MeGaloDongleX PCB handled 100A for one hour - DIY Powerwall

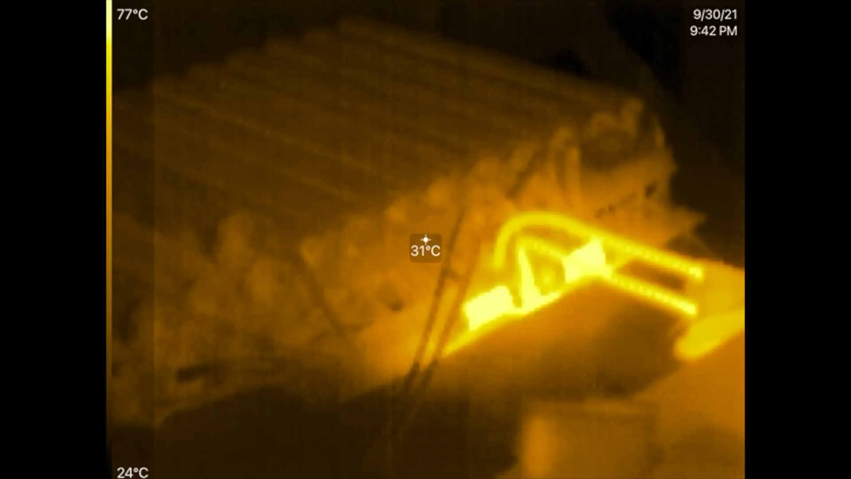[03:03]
On screen: spot 31°C, scale top 77°C, scale bottom 24°C
one kilowatt hour pass
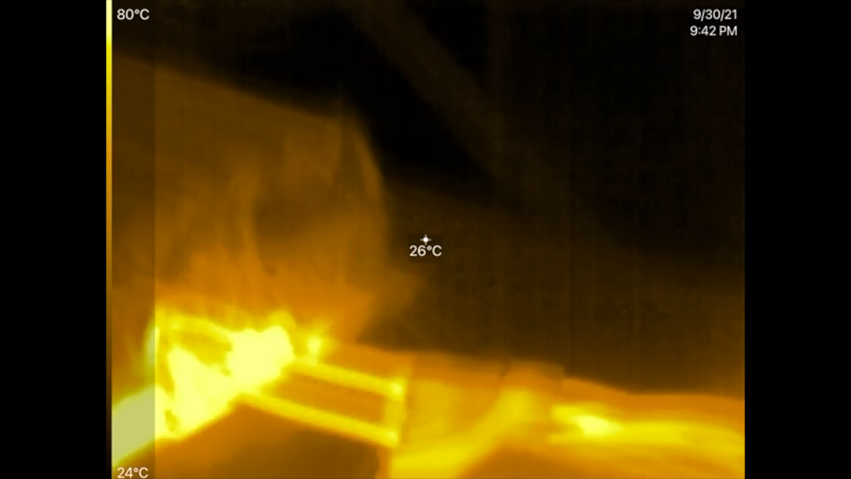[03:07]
On screen: spot 26°C, scale top 80°C, scale bottom 24°C
through the PCB here, this power strip.
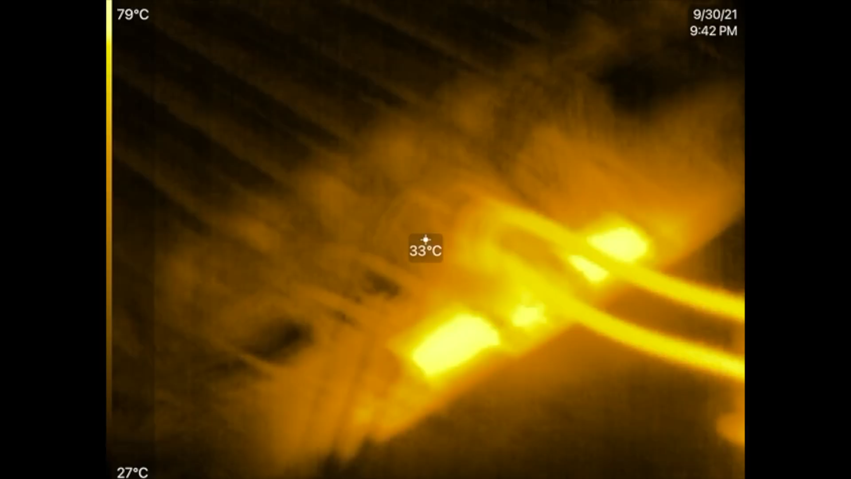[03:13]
On screen: spot 33°C, scale top 79°C, scale bottom 27°C
The hottest thing that we can see here is those two fuses. Those are 80 amp fuses running about 50 amps right now, so about 80% of their capacity, right?
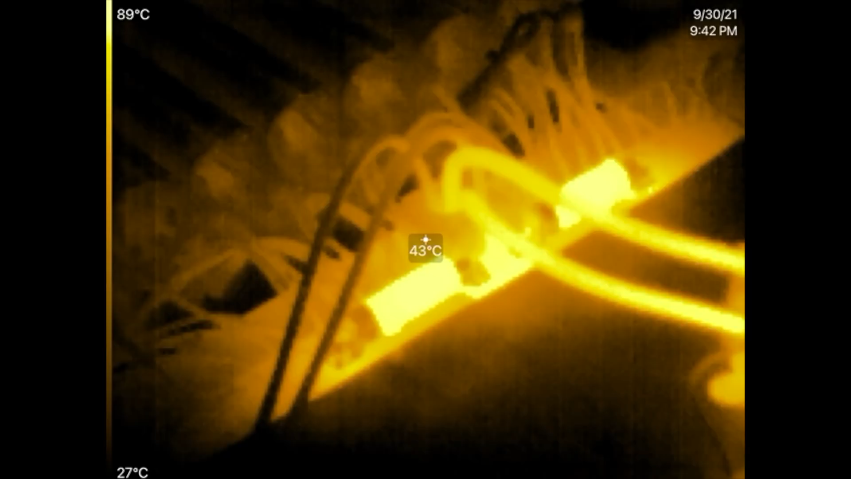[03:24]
On screen: spot 43°C, scale top 89°C, scale bottom 27°C
And they're hot. They're just running around 87, 80,
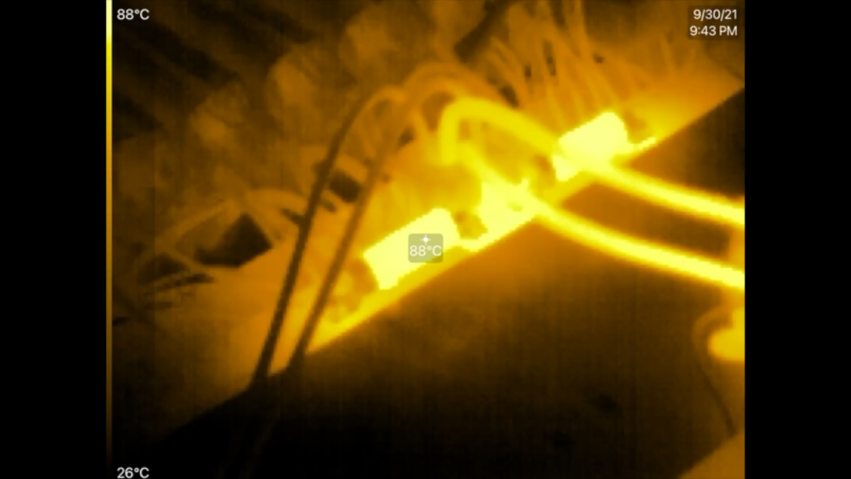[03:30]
On screen: spot 88°C, scale top 88°C, scale bottom 26°C
yeah, almost 90 C's, 90 degrees Celsius. So that is, I don't know.
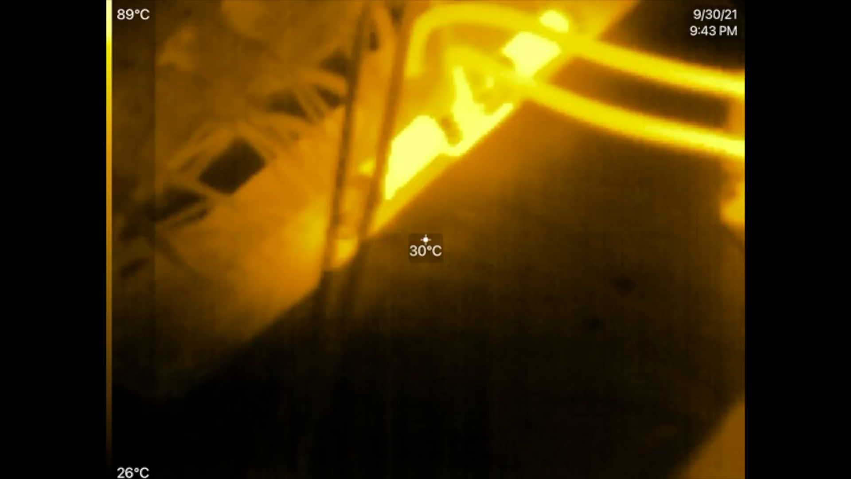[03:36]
On screen: spot 30°C, scale top 89°C, scale bottom 26°C
I'll have to look at the data. I should see if that's normal, but it seems like just fuses run hot. Other than that, the hottest thing after that is going to be those cables. Those are six American wire gauge cables, and those are running around 60 degrees Celsius.
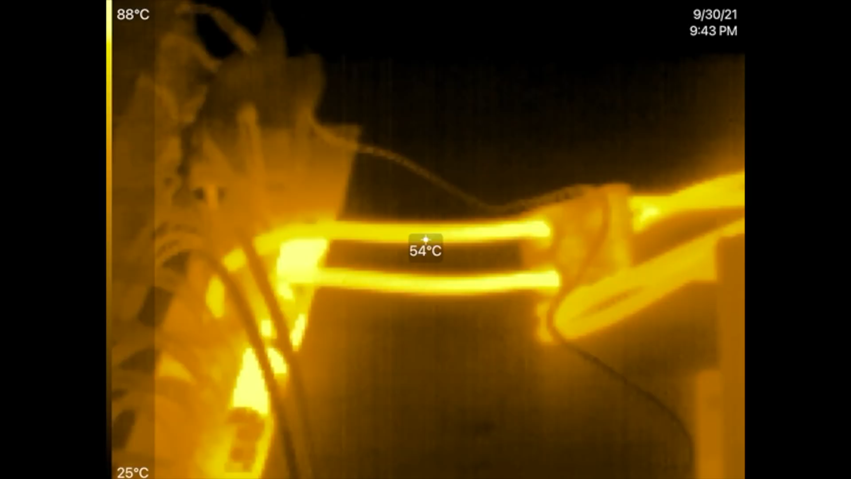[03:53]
On screen: spot 54°C, scale top 88°C, scale bottom 25°C
Other than that, the board, it's running pretty cool.
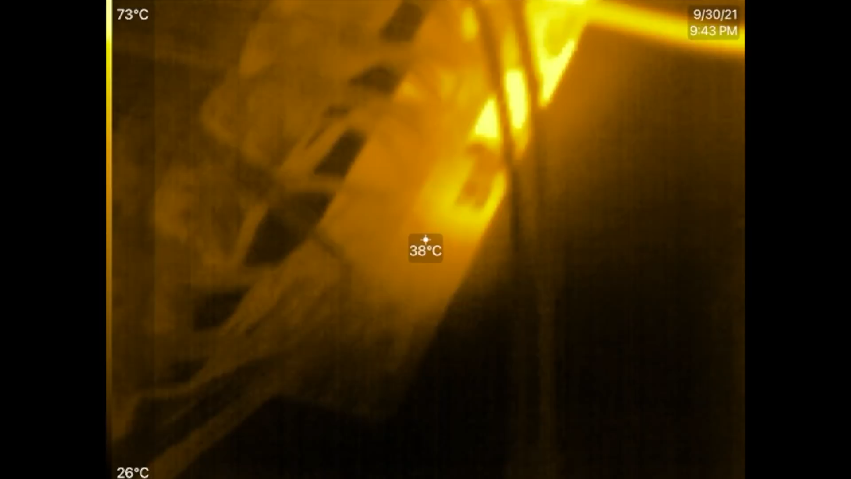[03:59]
On screen: spot 38°C, scale top 73°C, scale bottom 26°C
I mean, I think this is at 50 just because of those things. Those are creating heat.